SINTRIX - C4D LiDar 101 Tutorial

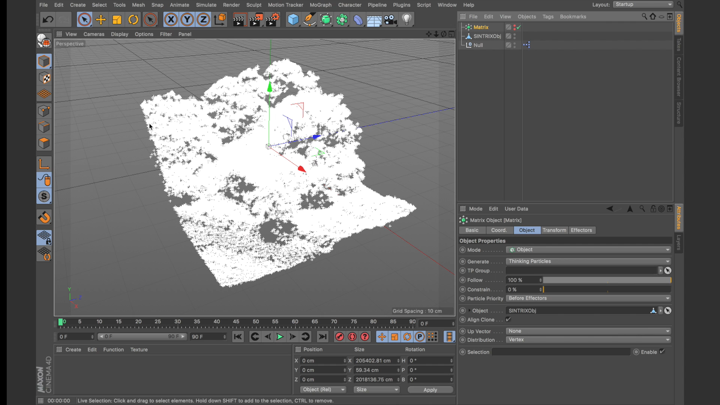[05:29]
a representation of our scan as thinking particles. Now an additional thing you might want to do is change the display of these particles. So I generally like to use the dots display mode to better visualize the data. Now I prefer to use Arnold as an alternative because
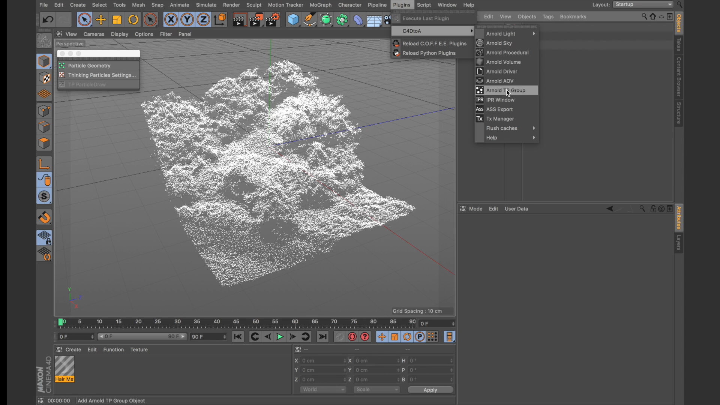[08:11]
And we have a C4D to A section. And now let's create a Arnold tp group. And what this allows us to do is render specific group as points. Let's also go here and create an Arnold shader.
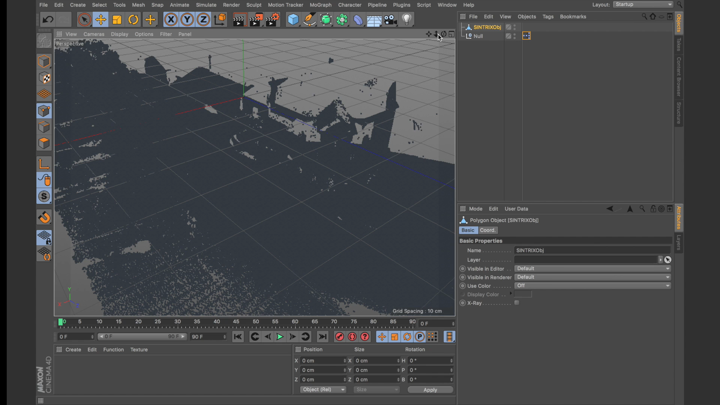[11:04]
This is quite a bit, and it will drag in your viewport a little bit. Let's take a look at how we can load these up as particles.
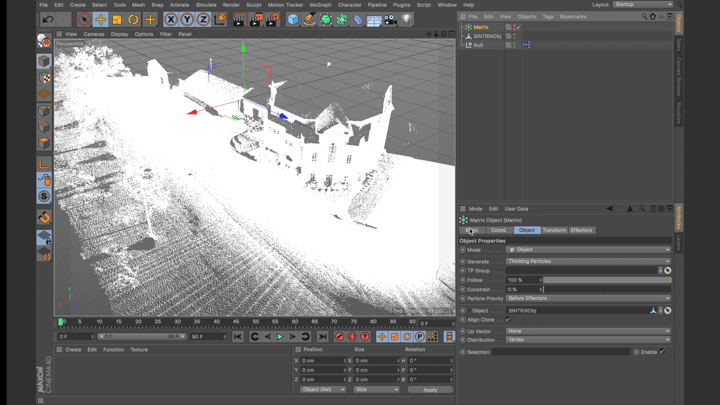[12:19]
And you can see it's just updated. It's still fairly heavy, but we have 4 plus million points in here.
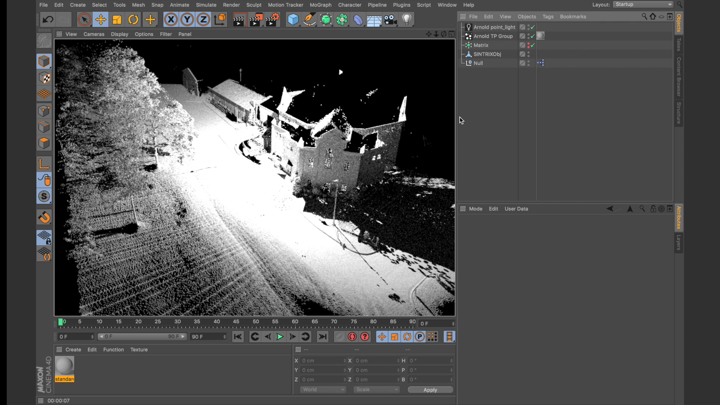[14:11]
So, there we go. Here's our LIDAR data rendered as spheres within Arnold renderer. And, you wouldn't be able to get this data inside of C4D without the use of Centrix.